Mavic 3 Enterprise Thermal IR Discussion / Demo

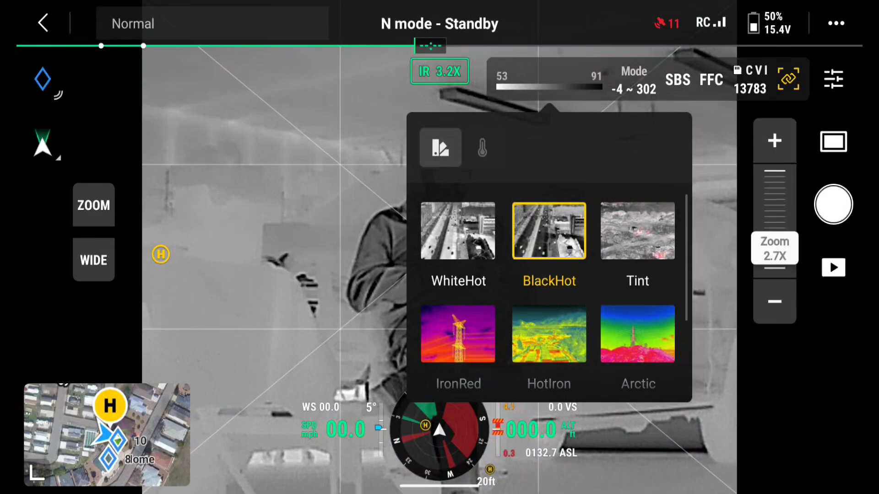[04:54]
If I click that, right now, if I click this, turn that on, I can set my range.
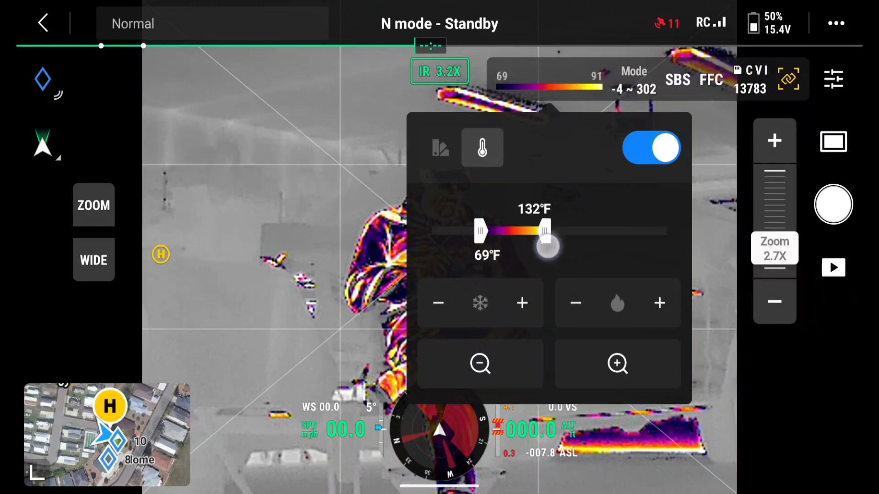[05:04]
So, for example, I can grab with my finger, change my range. I'm going to go ahead and move over a little bit here.
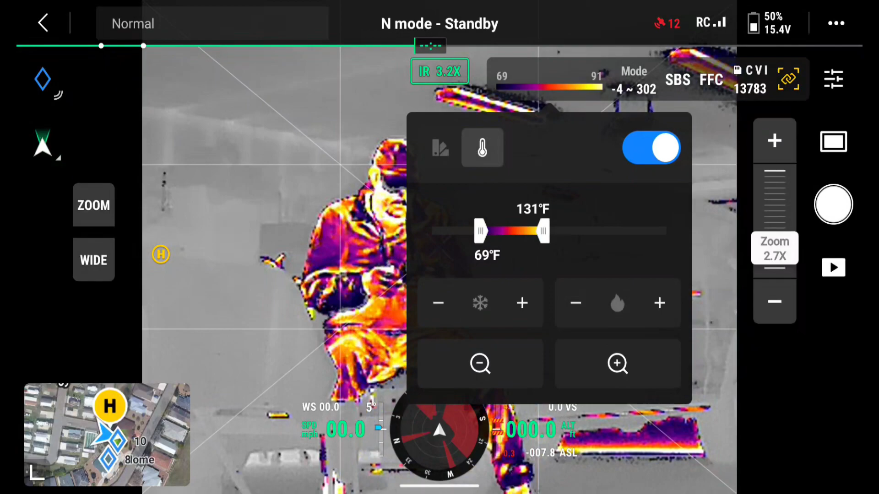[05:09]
There you can see, as I make changes, how this will look.
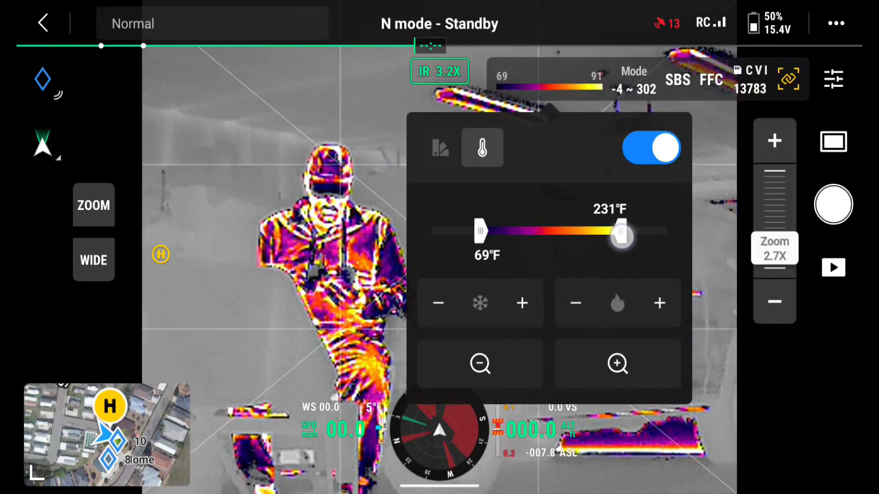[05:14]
On screen: scale bottom 69°F
There, I took minus four. See, I can really drill in. So say I'm a searching person.
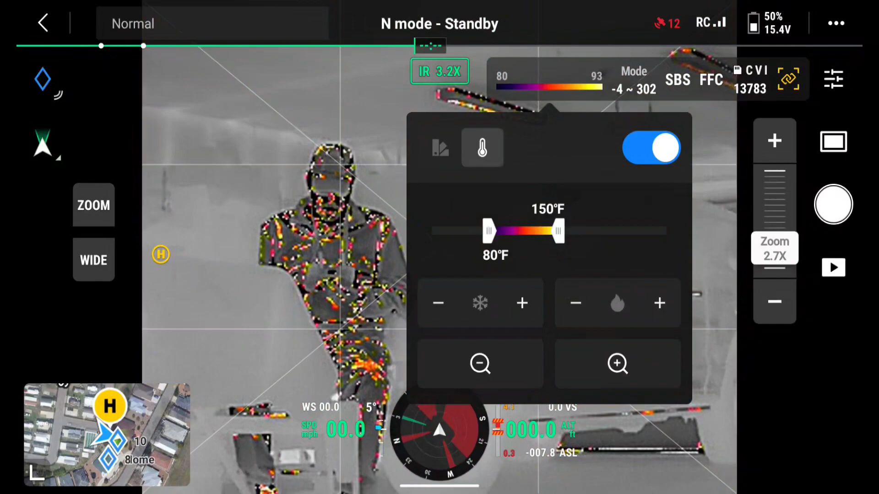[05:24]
I'm doing search and rescue. I want to set this, let's say, for 50 degrees. And the high side, I want to set it maybe 100 degrees.
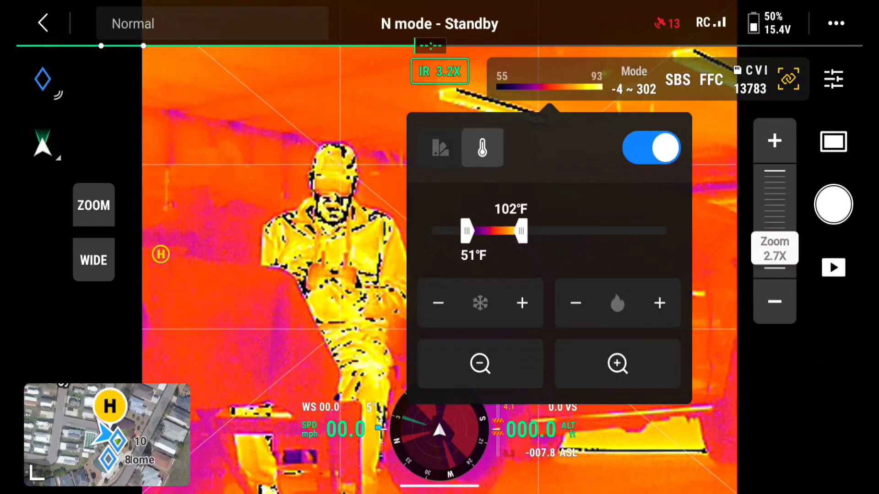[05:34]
And now, if I go back,
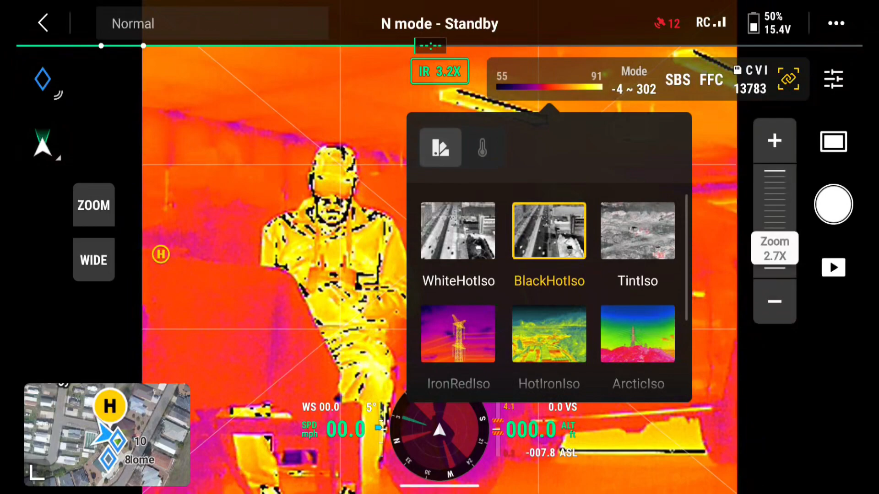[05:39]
even though I'm in black hot, you see it is using color. If I go to white hot, there's a lot of color there.
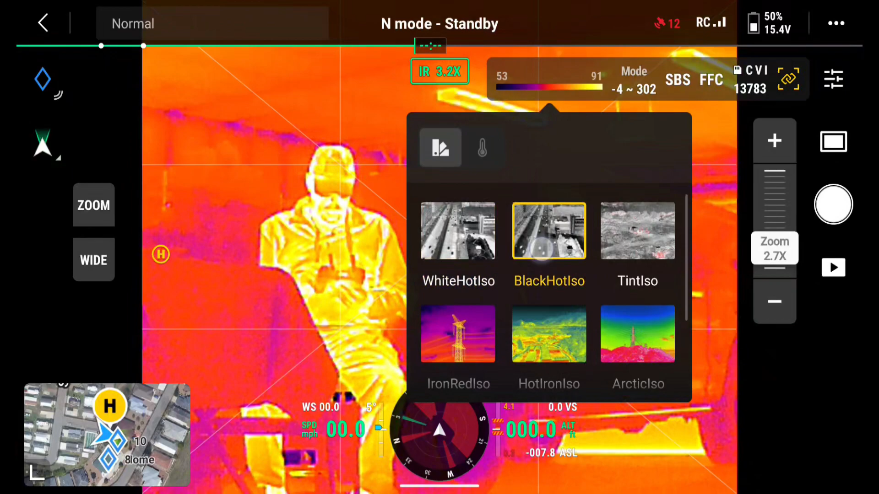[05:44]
Now, there's an awful lot of color. So let's go back to the temperature change.
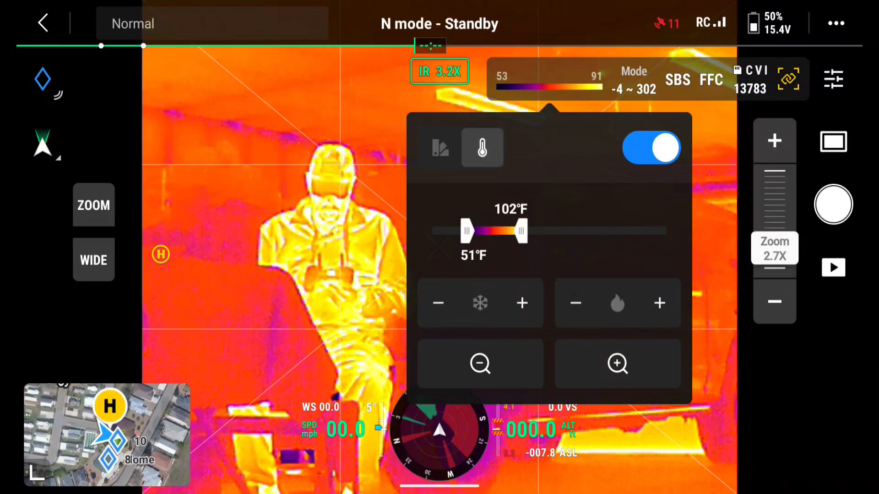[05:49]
Now, I can also click these little plus and minuses. You see?
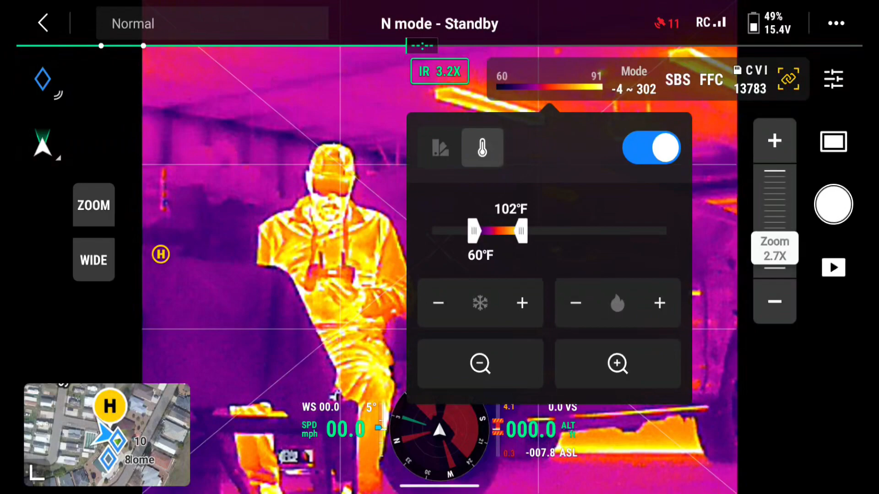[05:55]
Now, I'm wiping out the low side there.
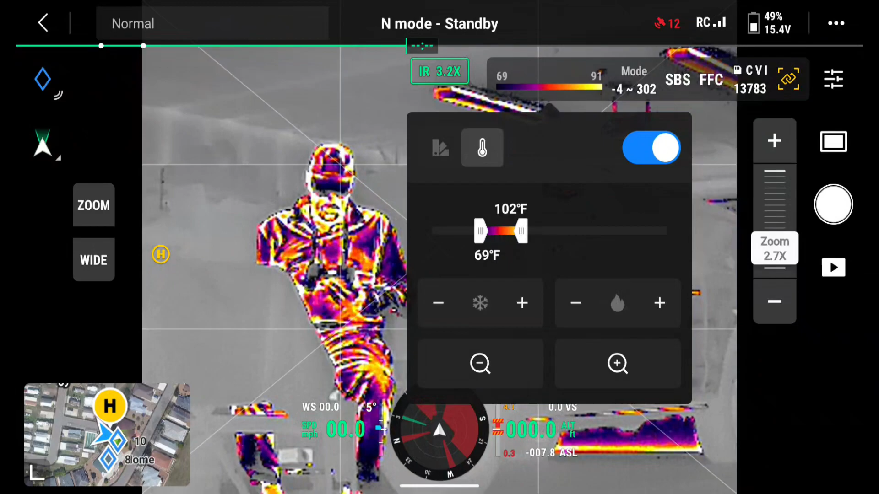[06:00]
Now, it's just highlighting the human that's in the photo. And I'll drop the temperature on the high side down.
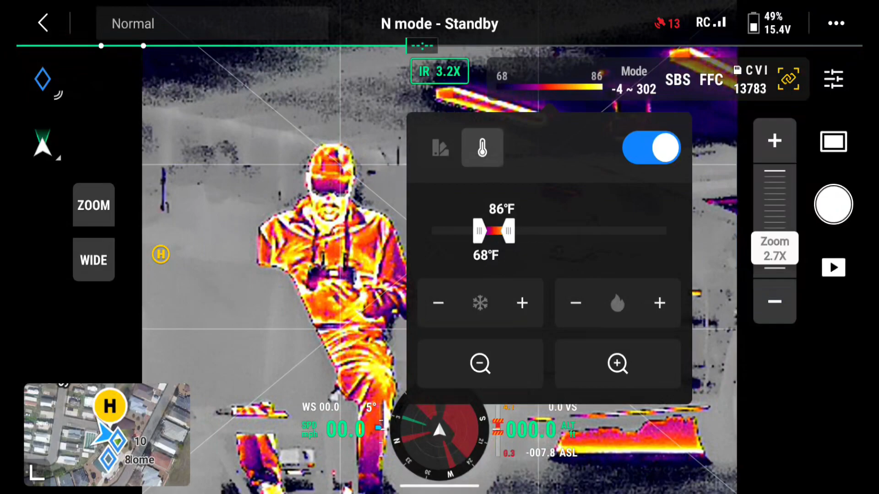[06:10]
On screen: scale top 86°F, scale bottom 68°F
So I want to search between 68 and 86 degrees. I'll click here.
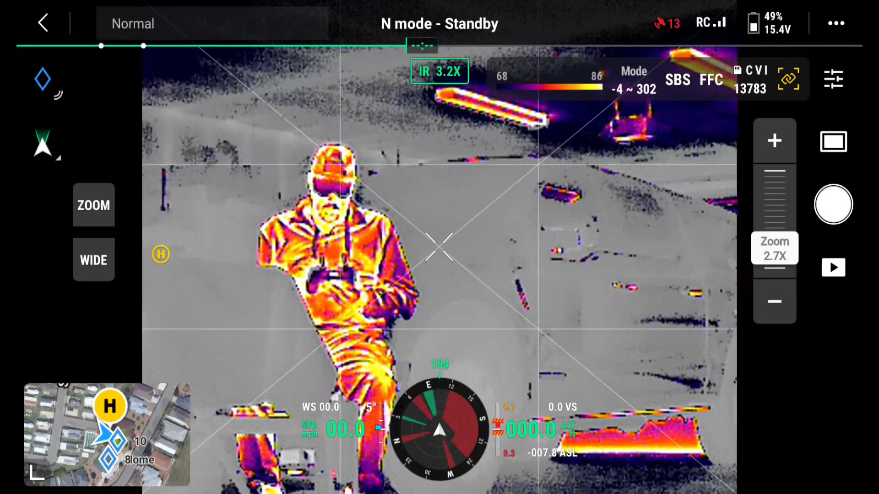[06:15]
Even though I'm in black hot mode,
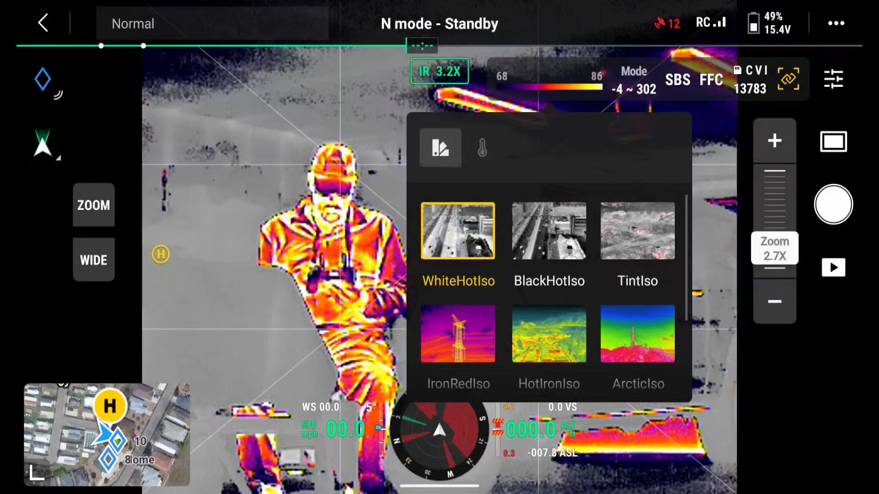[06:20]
even if I'm in white hot mode, you see anything that meets that color